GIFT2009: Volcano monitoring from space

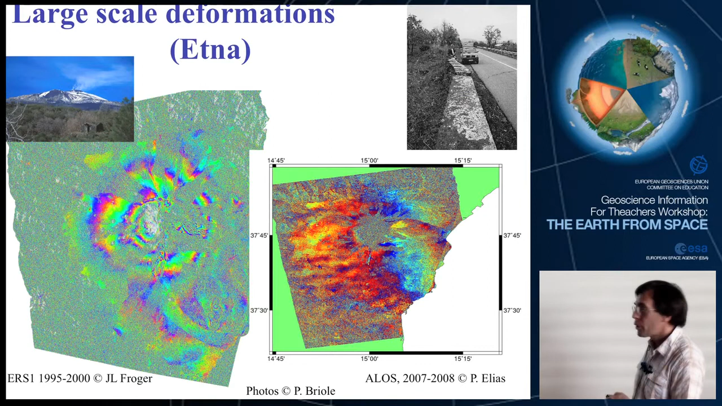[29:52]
And, the interprograms show us very well the motion across the fault. So, we move now to the infrared.